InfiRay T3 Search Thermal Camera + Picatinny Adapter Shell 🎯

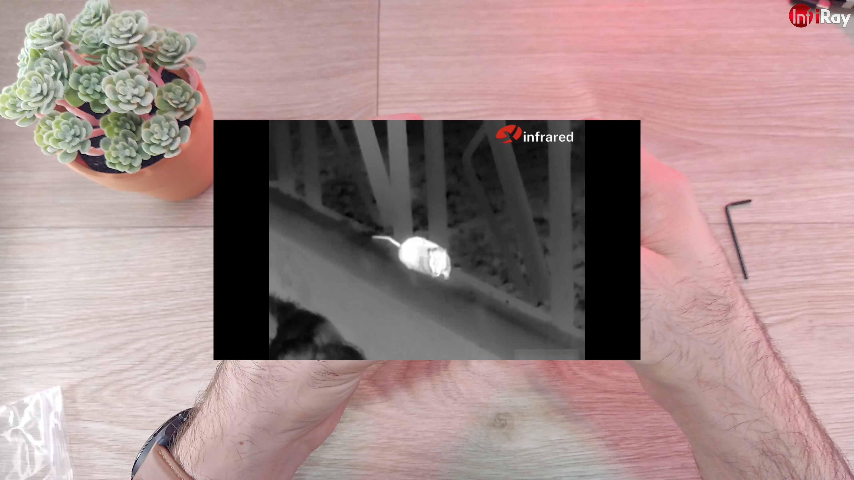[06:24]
If you're hunting rats for example pest control. You can use it perfectly and very nice.
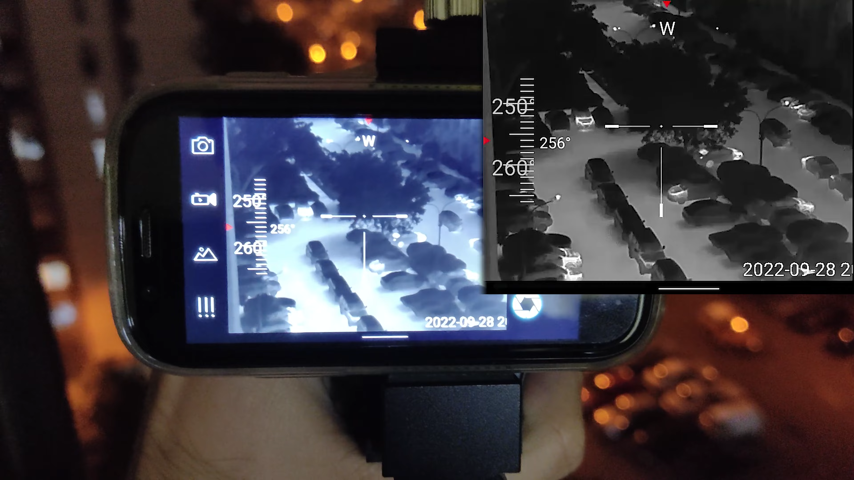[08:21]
Here we are going to see distances of between 155 meter about 160
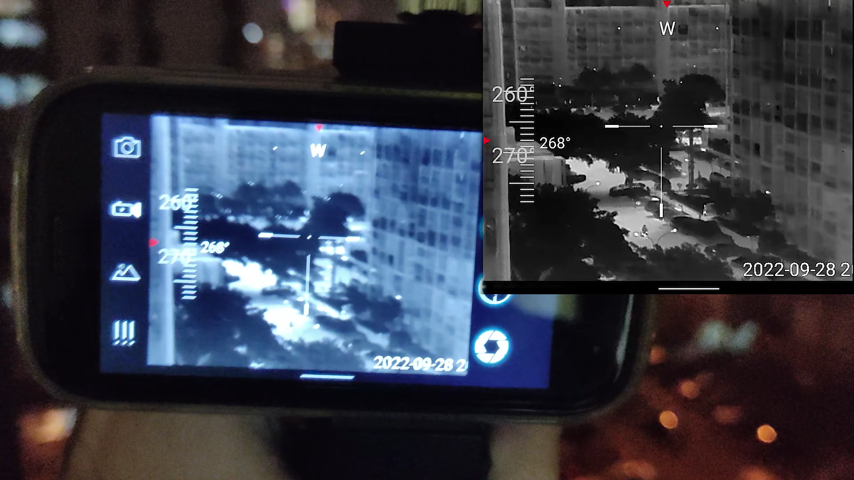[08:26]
something yards to 55 meters.
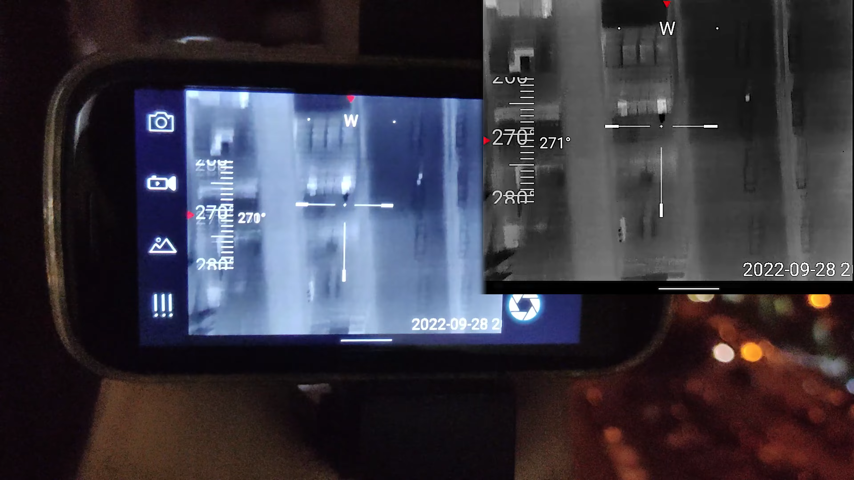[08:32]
Right now this part is about 70 meter.
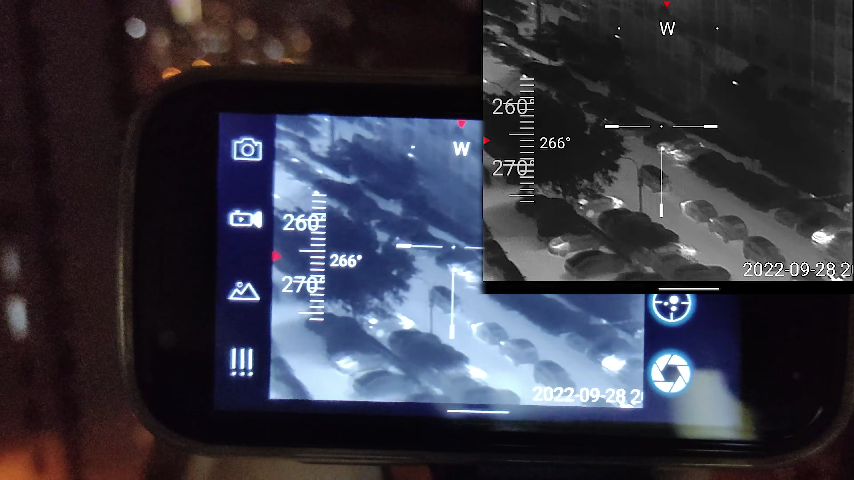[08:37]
In this part is about 65 meters.
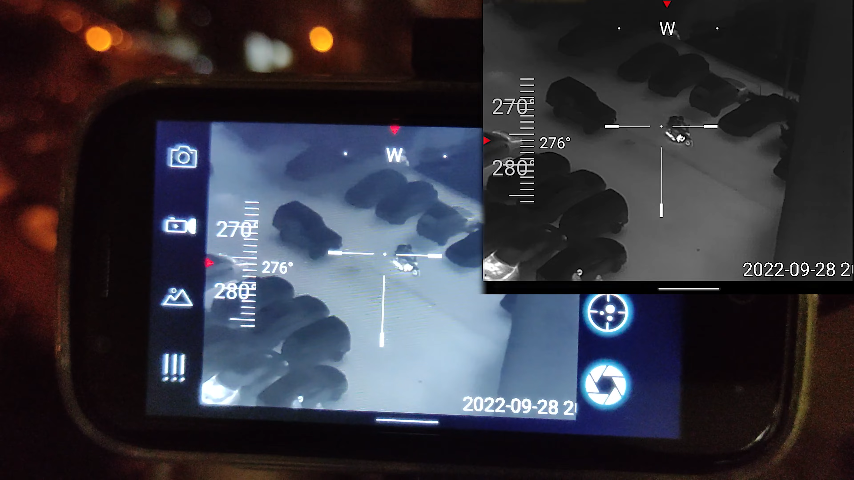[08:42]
I don't know how much is in yards but you can calculate it easy.
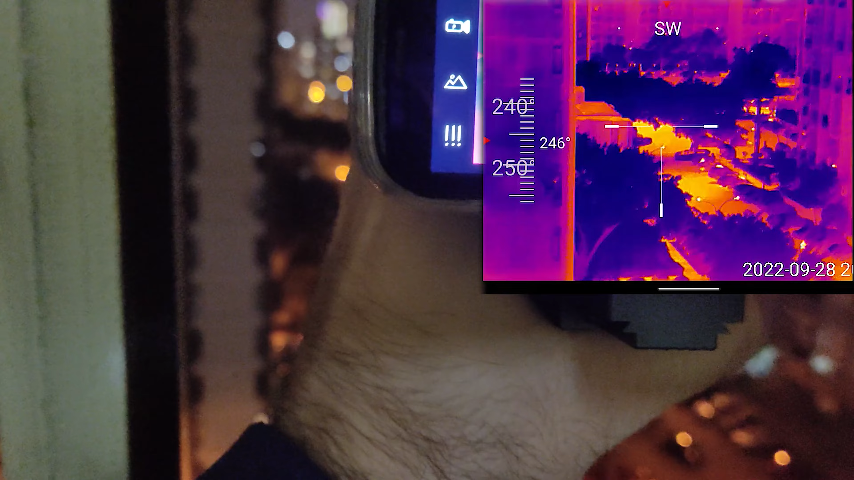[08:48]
This is about 155 meters about this part.
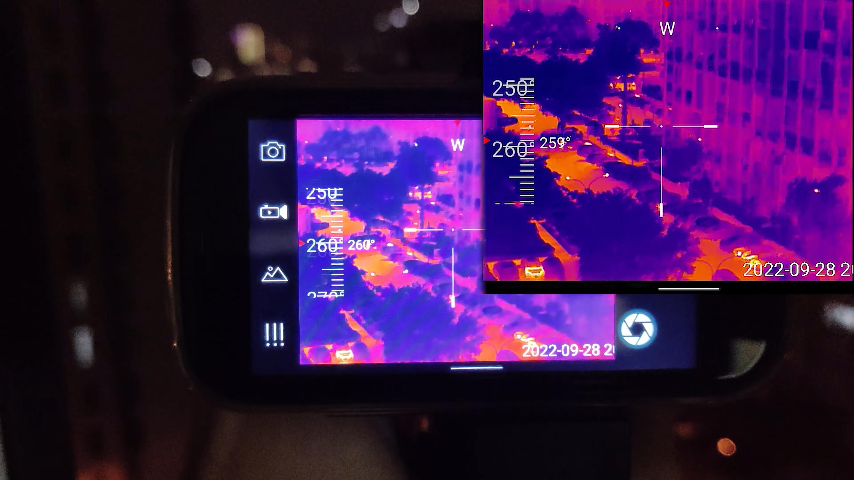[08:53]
So let's see this guy walking there in 155 meter distance with a 15 time zoom.
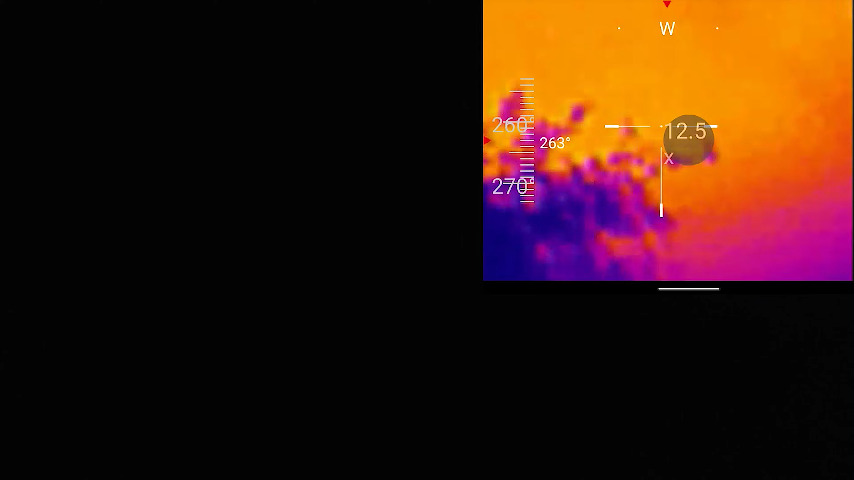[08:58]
As you can see you can clearly see that it's a human.
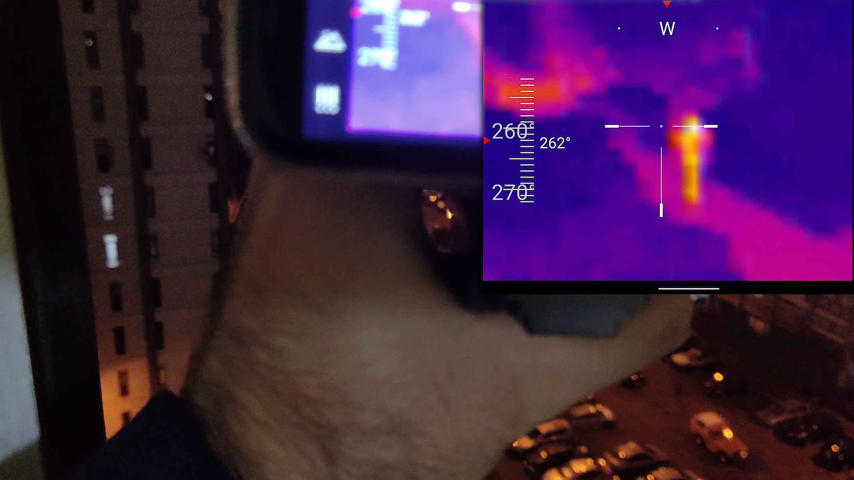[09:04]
You're obviously not going to ID the person. You're obviously not going to ID the person from 155 meter distance.
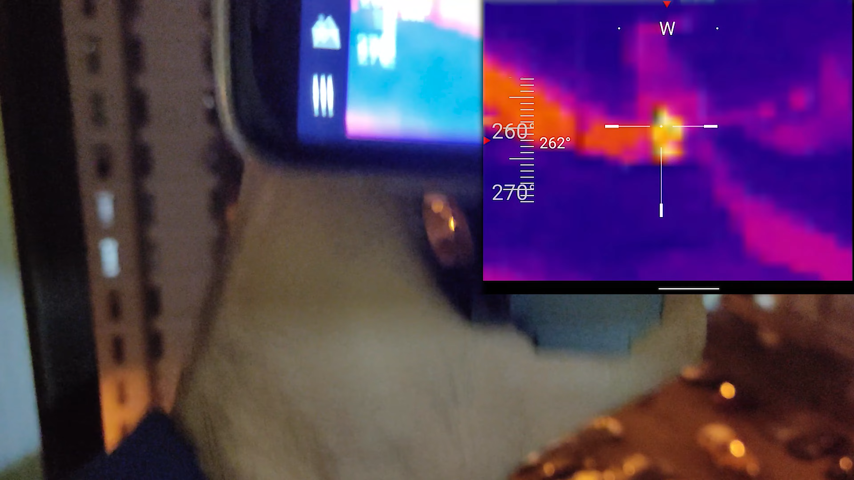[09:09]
But you can clearly see the body parts clearly see what is it.
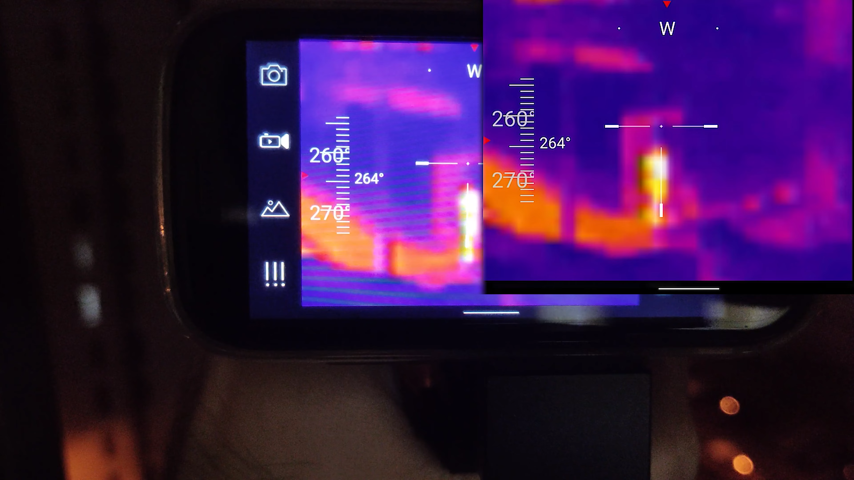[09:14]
So I think from 155 meter with this you can ID a deer, ID a dog.
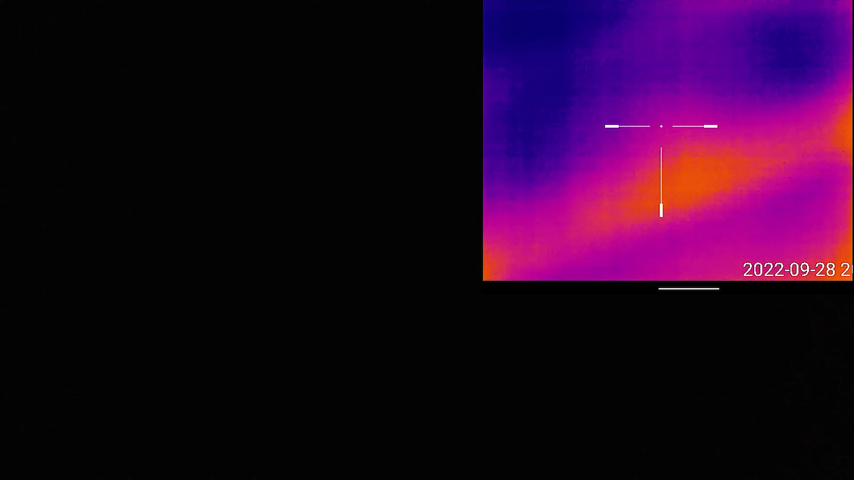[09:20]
I think you can see the difference between a coyote and a dog. I mean the neighbor's dog from that distance.
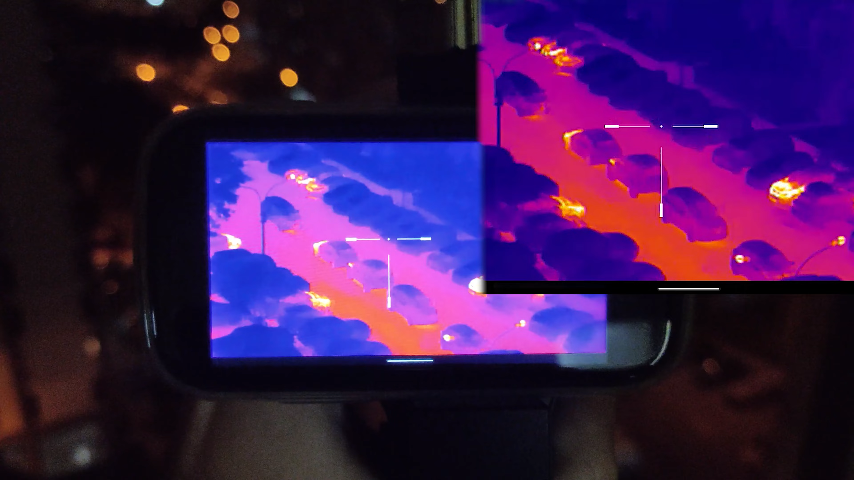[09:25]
So now we are at about 70-75
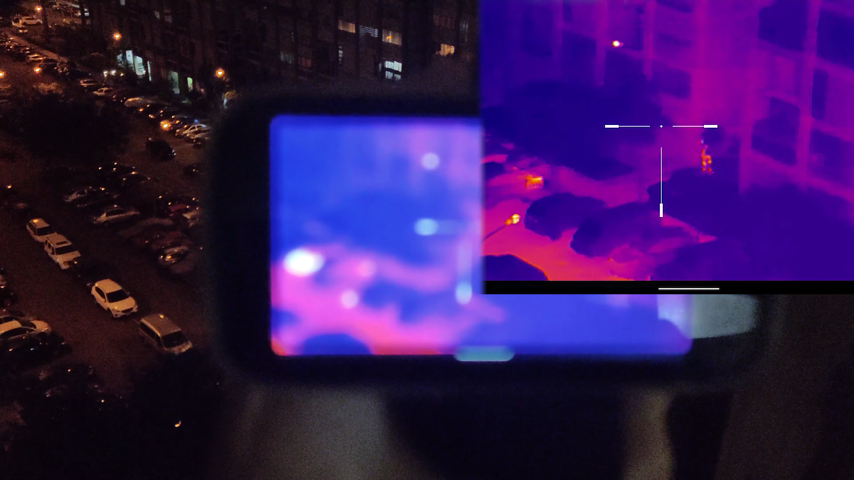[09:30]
meters with a 3.2 times zoom. You can also clearly see the people there. You can see their body parts.
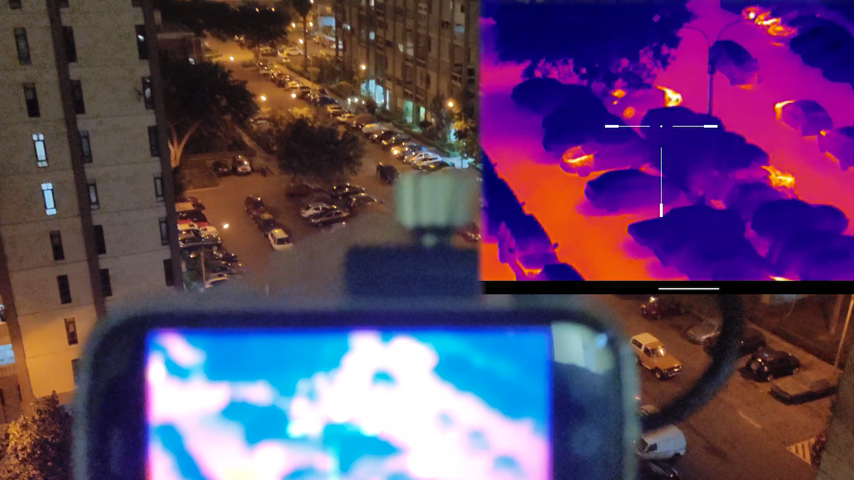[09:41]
You can see everything quite clear even from that distance. And as you can see the 3.2 zooms also works out very well.
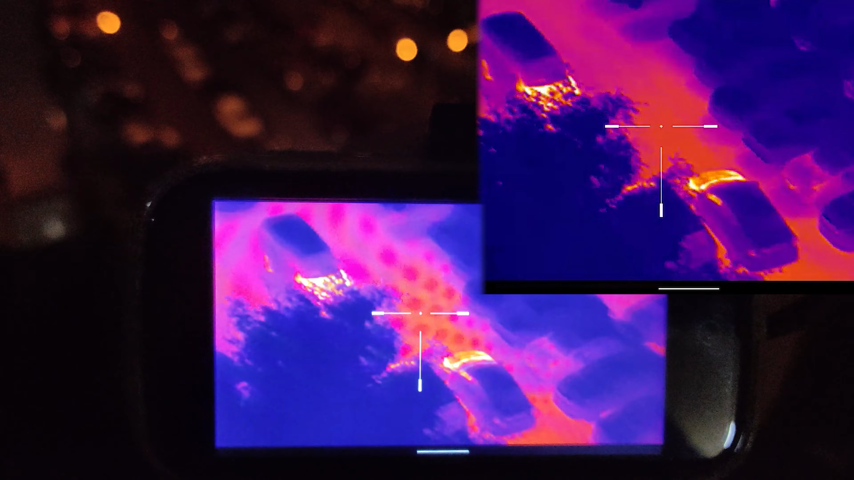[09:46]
And this 384 by 288 resolution.